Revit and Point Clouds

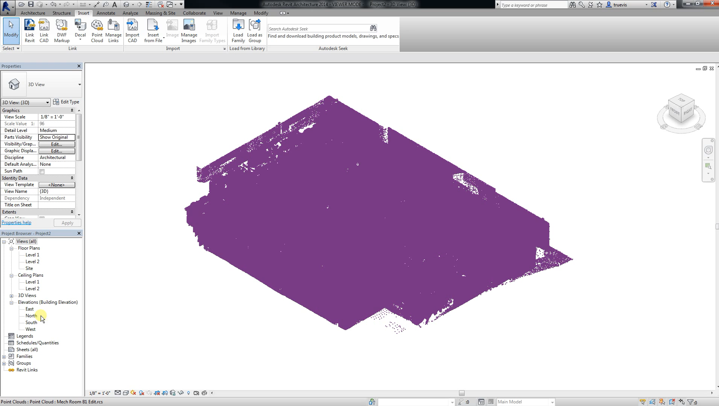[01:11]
so I don't accidentally move it. And now its origin is somewhere out in space with the rest of my scan. So let's take and adjust
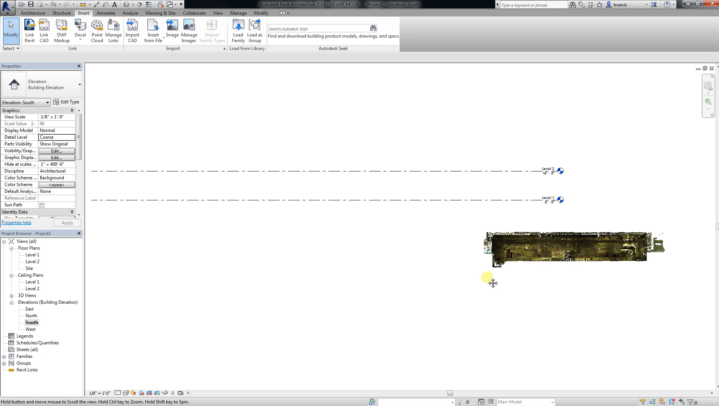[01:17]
our level 1 to where the floor is in the scan.
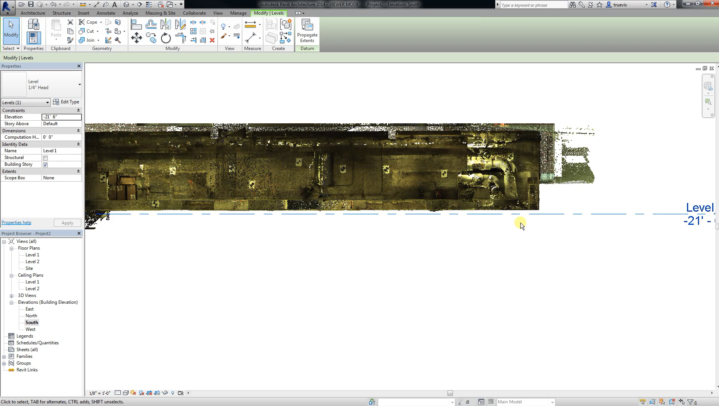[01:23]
And I should probably do a section because it will be easier to see it.
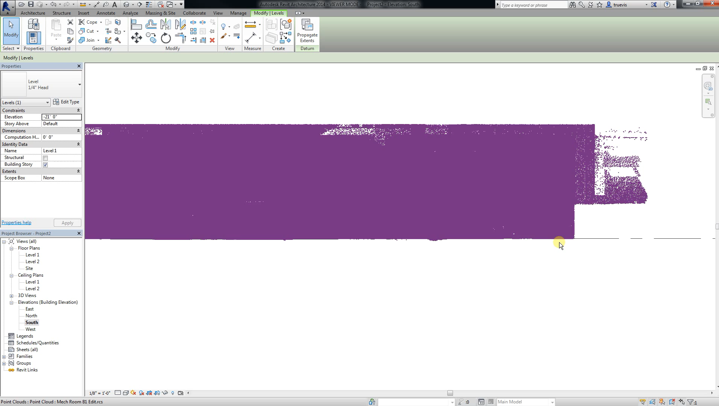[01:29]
And I will just delete level 2.
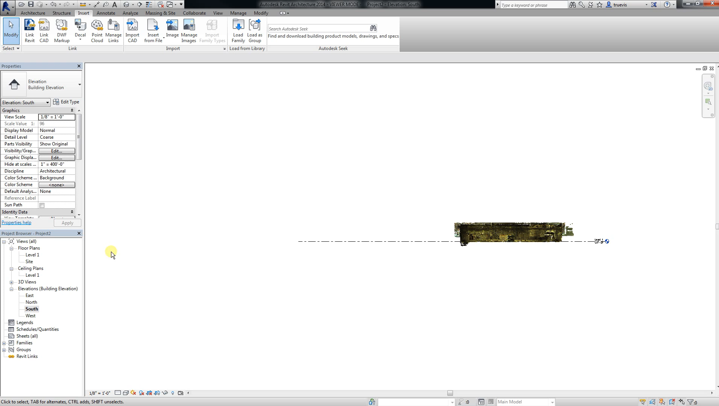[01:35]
So I will go to level 1 and I can move my elevation mark a little bit.
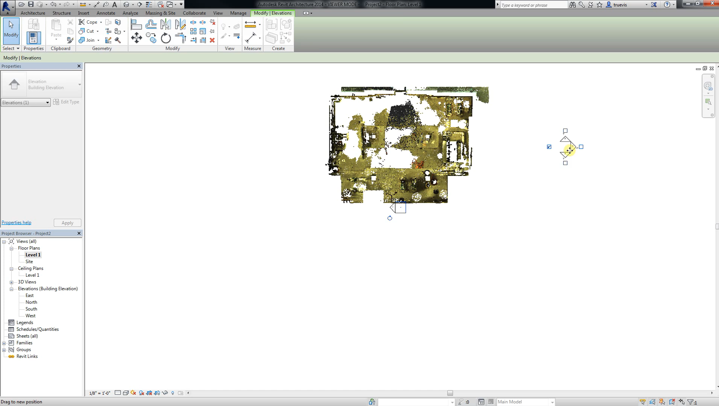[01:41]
And let me do a section of this area that I want to see to make sure I get my level lined up right.
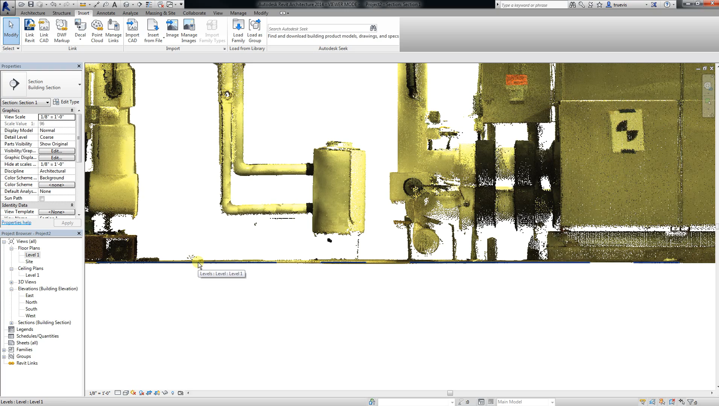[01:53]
And here is my level.
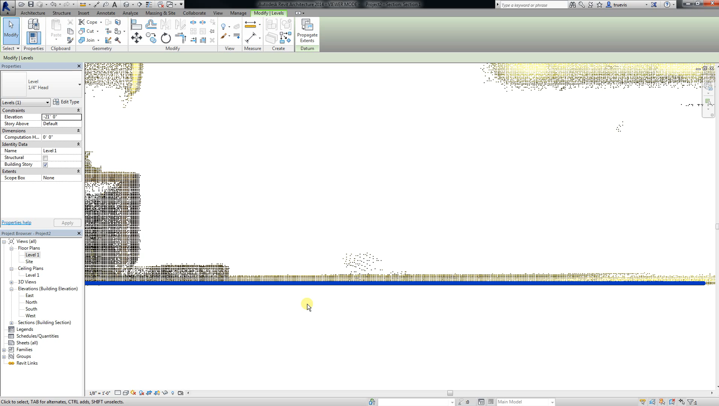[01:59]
And I will zoom in a little here and nudge it. It looks pretty good. And I can pin that level too. Probably a good idea.
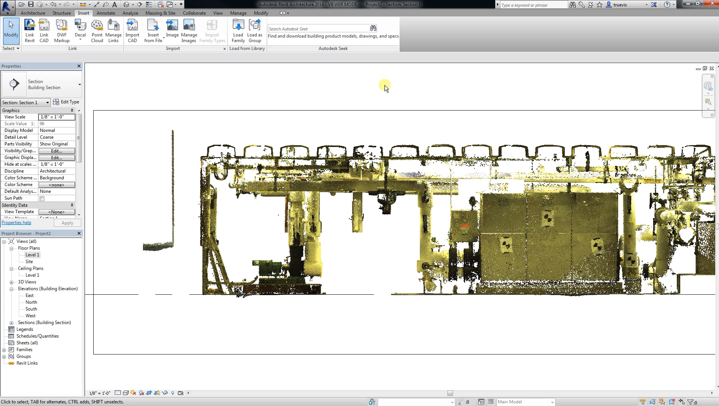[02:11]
Let's look at the floor plans here. And all I am seeing right now is a section and the scan. Now it looks like the scan, not everything is showing. The floor isn't particularly flat. It has higher and lower areas. I am pretty close with my level but I think I will just change my view range a little bit.
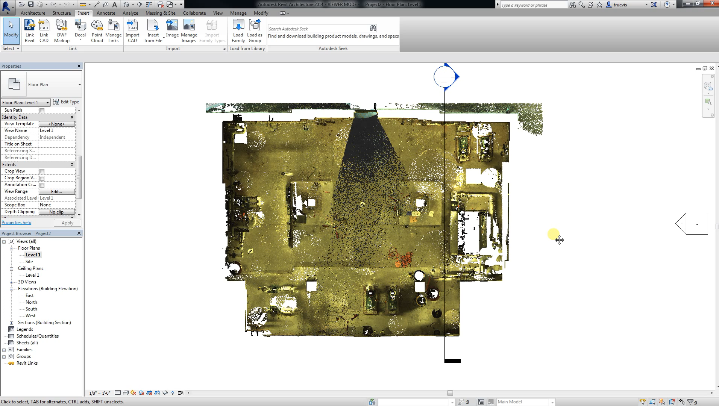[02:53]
And go minus 6 feet and minus 6 feet so I can see a little bit below the level. And there it is. Now I can keep on working with this and tracing it into Revit elements. But I am just going to do the minimum.
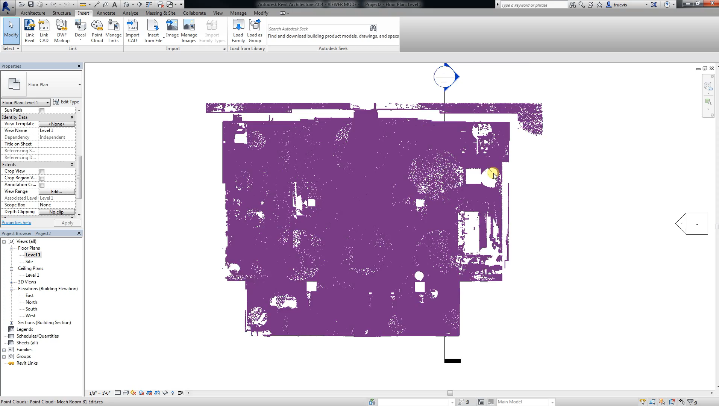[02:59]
Because what we have here is a place where a tank used to be. I cut the points out in recap.
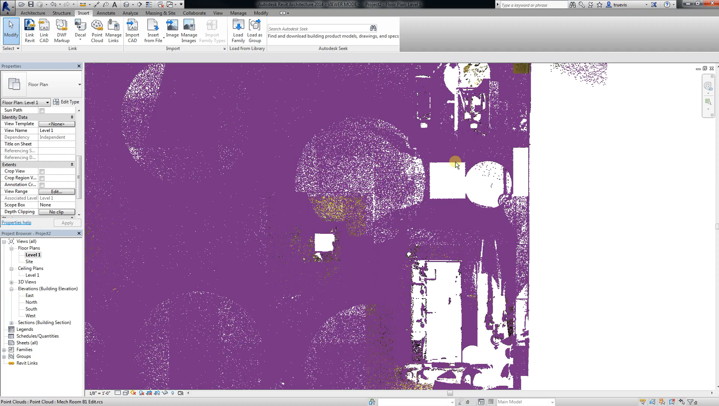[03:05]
And I want to put 4 smaller tanks in that area. And document it.
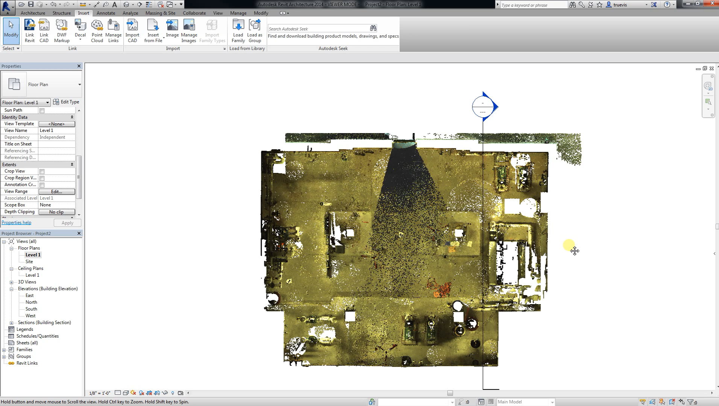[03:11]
How could I do that? Well one thing. I can look at a nice section box of my level 1 here. And let me do that by taking my view. Duplicating it.
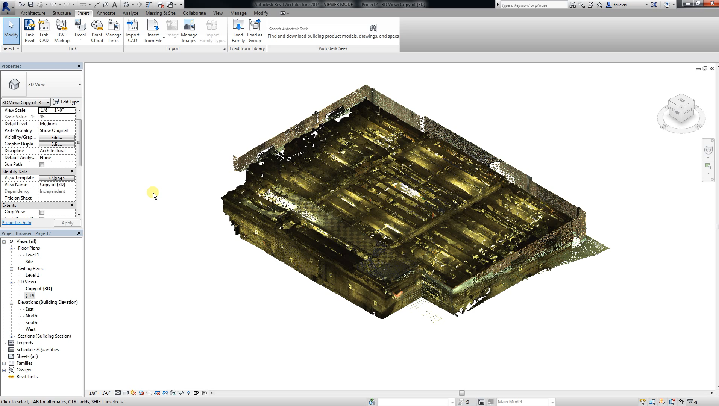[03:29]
And doing orient to view.
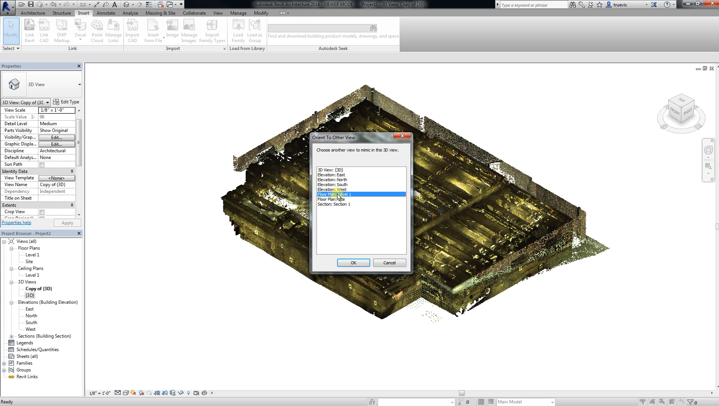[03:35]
And floor plan level 1. Go back to the home tab. Home button there. And there it is with the section box cut to mimic what level 1 is seeing.
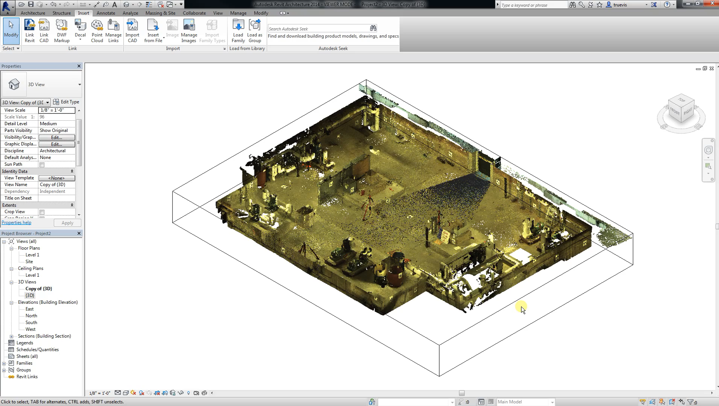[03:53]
And I could also, after I have that, I could just bring that even further down to my level.
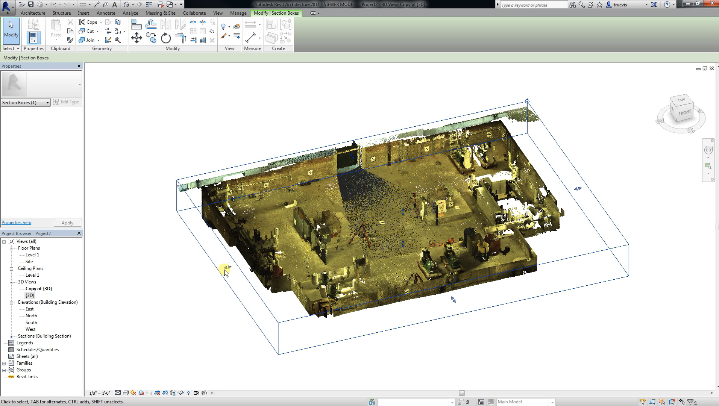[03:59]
To the place where I am interested in. Which is this area here.
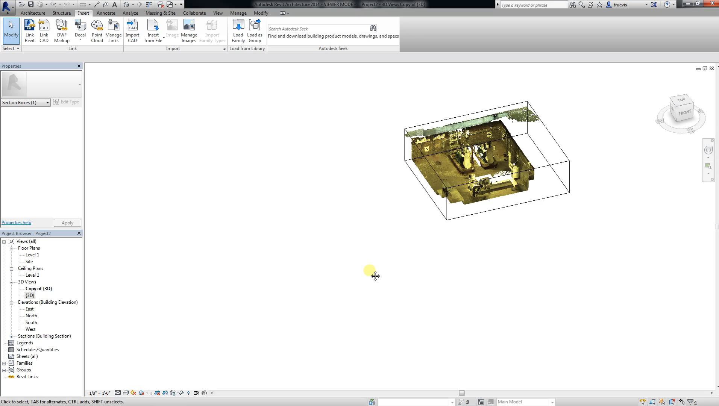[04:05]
And spin it around and take a look at what I have.
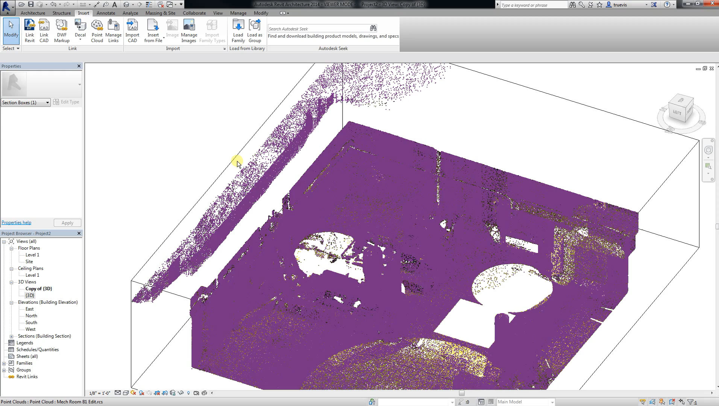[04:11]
Put it in a little more.
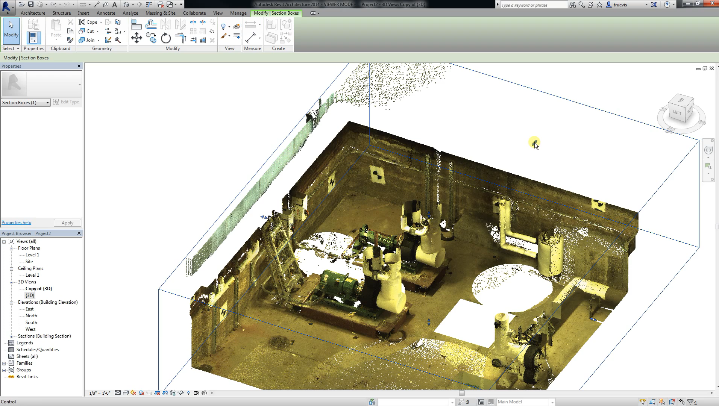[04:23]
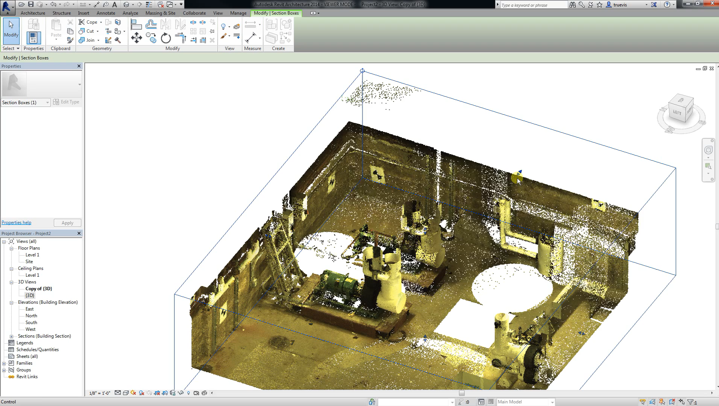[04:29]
Okay. That is looking pretty good. Now, I will import some tanks here.
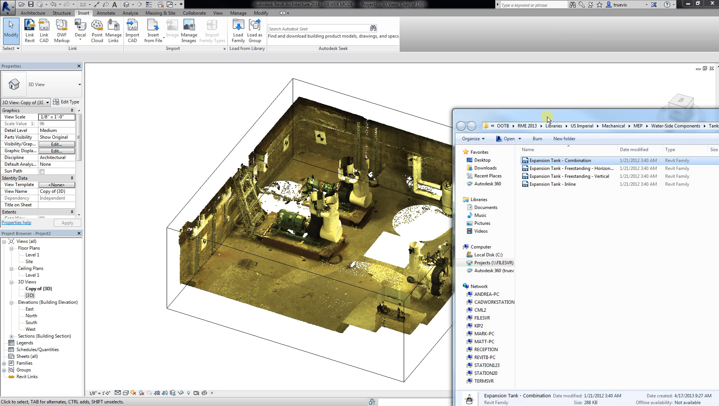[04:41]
And I have some components here. that I would like to put in. And I will just drag and drop that into my Revit.
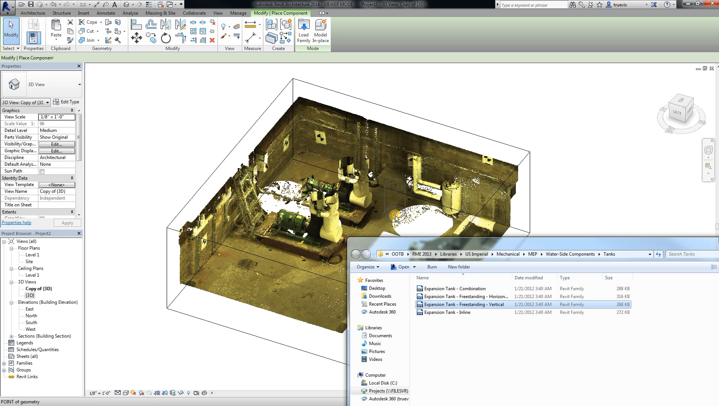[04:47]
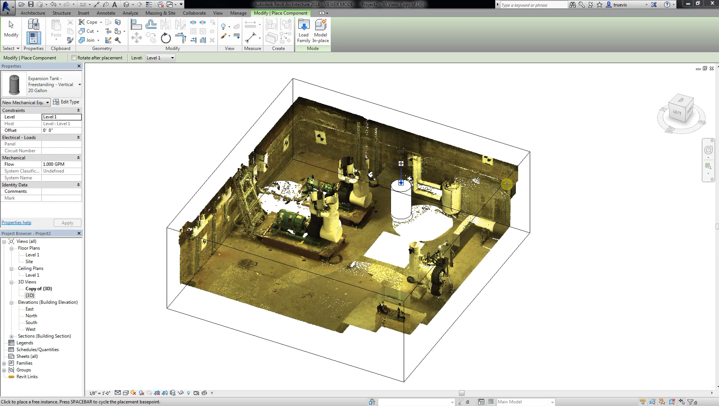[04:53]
And there it is. And I will go to level 1.
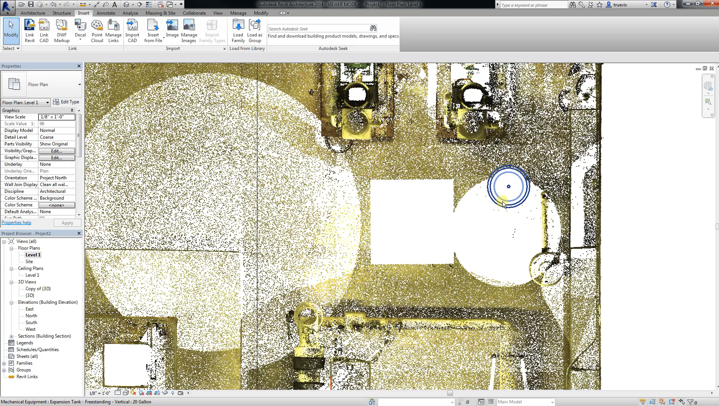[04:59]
And move it to where I want it to be. And copy it.
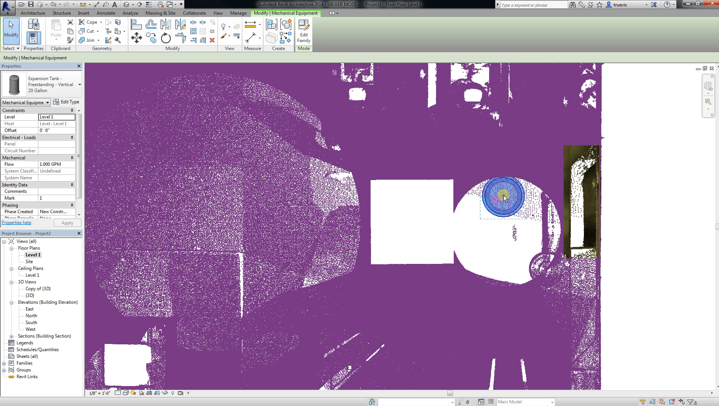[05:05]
I will take those.